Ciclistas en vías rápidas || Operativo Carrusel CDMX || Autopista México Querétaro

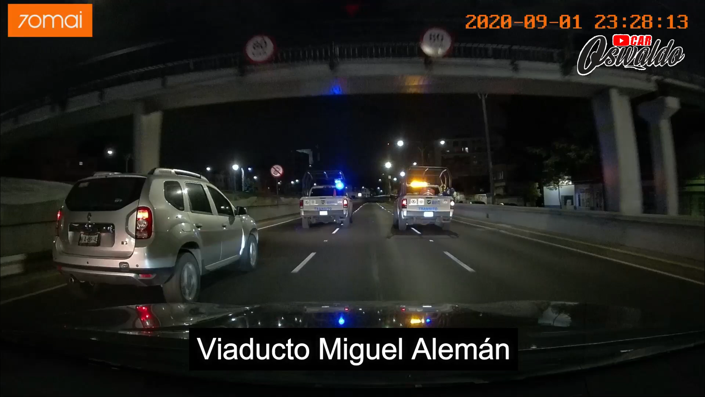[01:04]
esto mediante un patrullaje a cargo de la Policía de Tránsito que regula la velocidad permitida en las vías primarias,
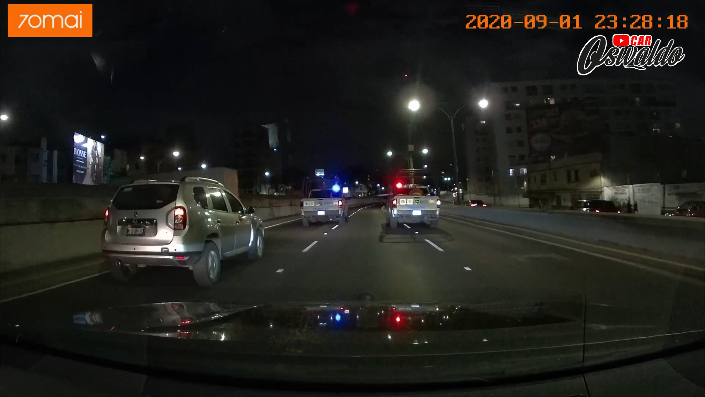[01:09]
en un horario de 22 a 6 horas del día siguiente. Se apuró el Mini Cooper, ¿eh? Justo alcanzó a pasar antes de los de tránsito.
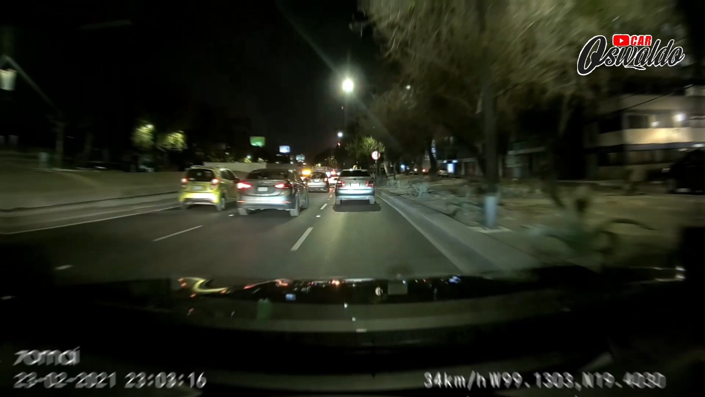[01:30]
El operativo Carrusel es bueno. No estoy en contra de que se haga, pero esta vía es de 80 kilómetros por hora.
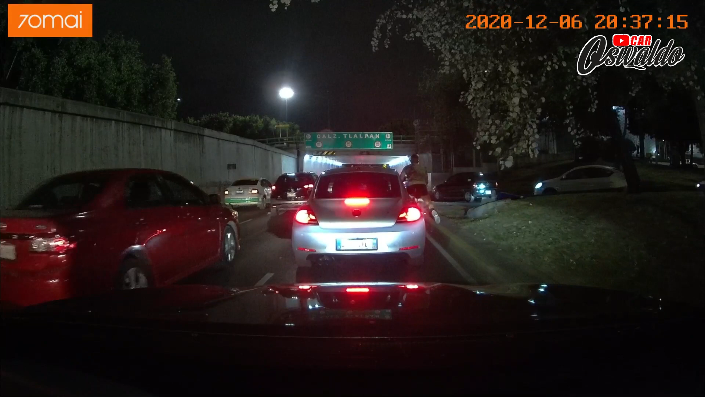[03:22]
Queriendo justificar a este ciclista es porque es Tlalpan y por la lateral no tiene paso directo, paso derecho. Entonces por eso está tomando este desnivel y debería de salirse en la próxima salida. Pero ahí va.
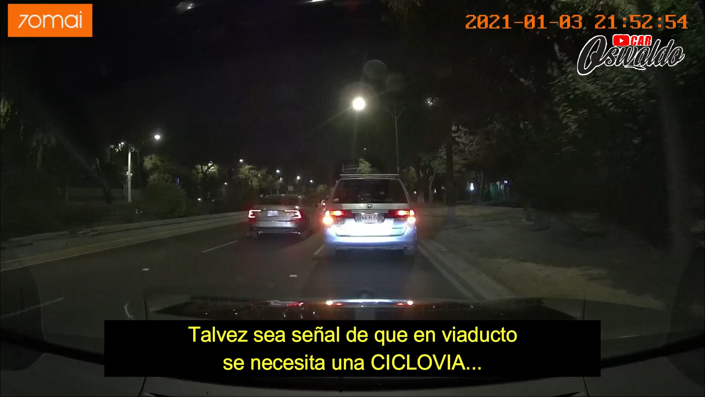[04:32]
Sin luces, con una bicicletita de ir a las tortillas. Va como...
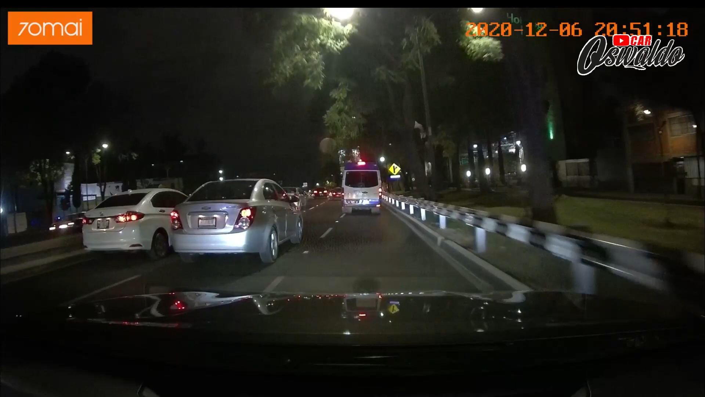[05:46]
No, pues no hubiera pegado primero en el espejo, Pero ¿no? acá de este lado, ¿no? Cuidado, accidente reportado más adelante.